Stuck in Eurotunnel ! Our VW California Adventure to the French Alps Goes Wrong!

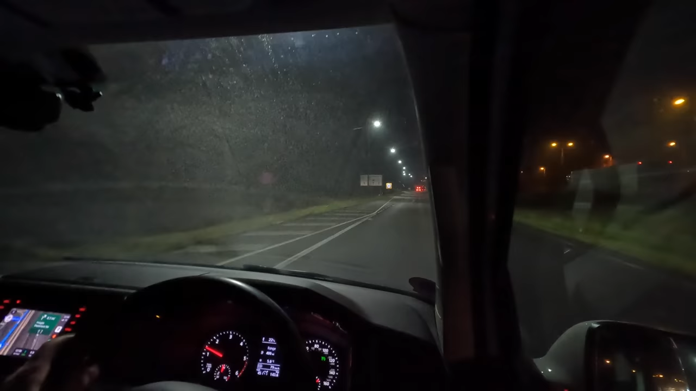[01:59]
So last time we pulled off to come to the Channel Tunnel, which was in May last year, we queued for about an hour before we got this far. So fingers crossed, it's looking a lot better this time. Fingers crossed.
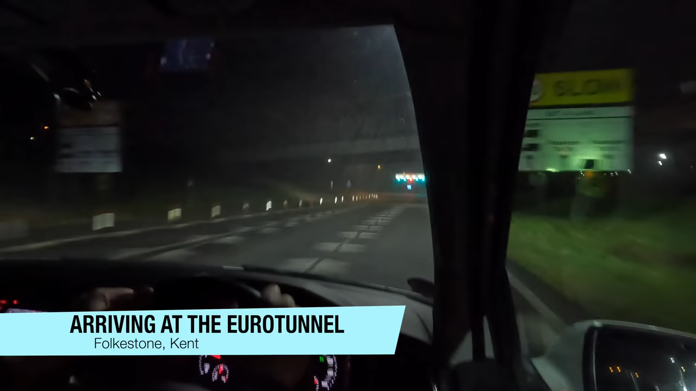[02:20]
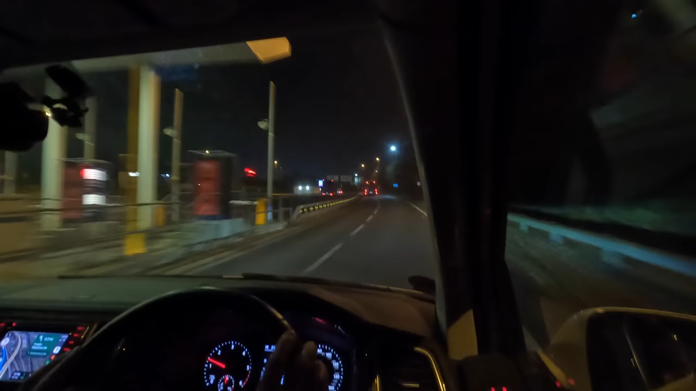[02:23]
I think it took us 2 hours to get this far.
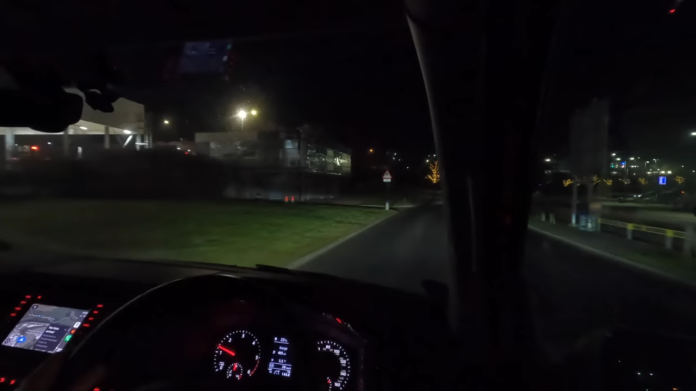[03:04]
This is where we had a fight, yeah. Almost had a fight.
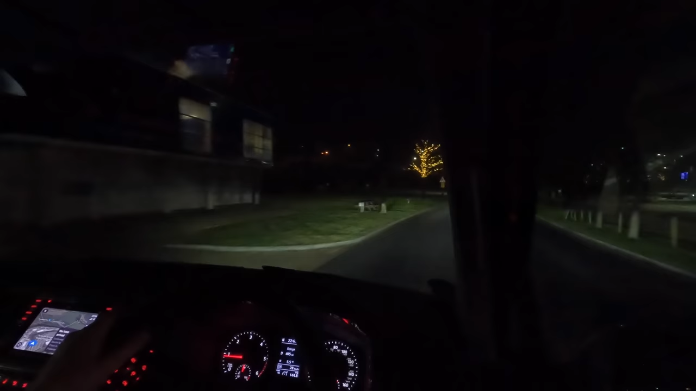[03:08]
So parked up now at the car park at the Eurotunnel terminal and came in really quickly.